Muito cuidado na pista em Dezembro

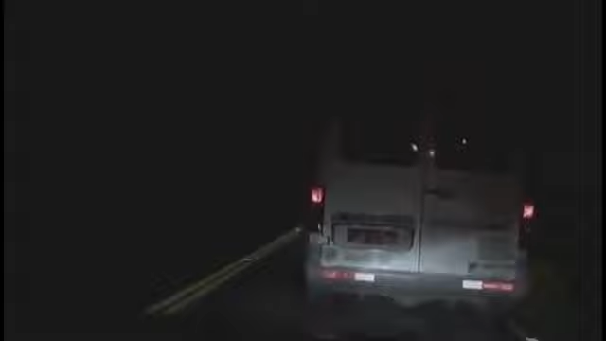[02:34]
Não dá. Ah, tá, né? Era só o que me faltava.
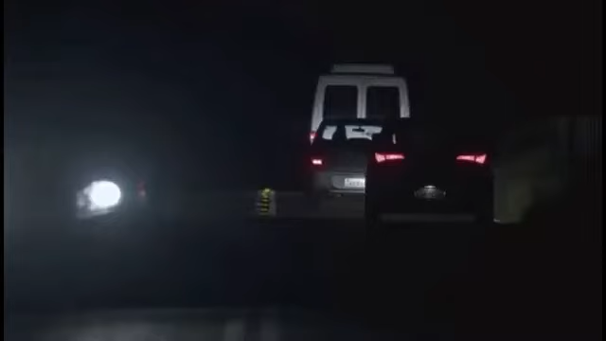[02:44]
E ó, dirige direito esse carro aí, porque não cabe mais ninguém aqui.